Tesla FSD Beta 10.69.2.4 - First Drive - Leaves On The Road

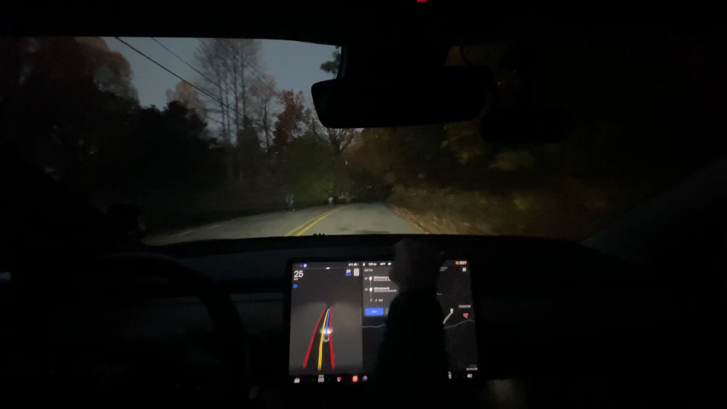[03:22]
Um, green has said they have stopped the camera button there, um, from using it. But, we'll see. I'll go and check my uploads when I get home. And, we'll see if it, see if it uploads a lot here. But, yeah, like I was saying, I did, like, a hundred miles. We're on the wrong side of the road. First time it's ever done that. Interesting. Like, cut the corner really short.
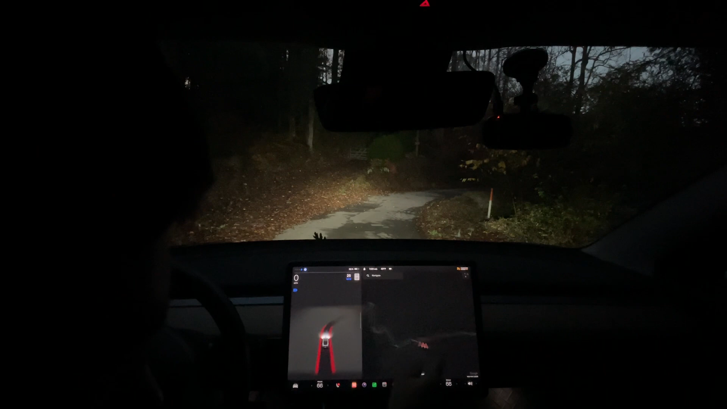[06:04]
Where's the highway? It, like, wants to go, but doesn't know where to go because it doesn't have a navigation point. It's, I wonder what it's going to do here. I'm probably going to need to. It's interesting. Wait, is it, it's going to go now. Yeah, and it's going the way I want it to go.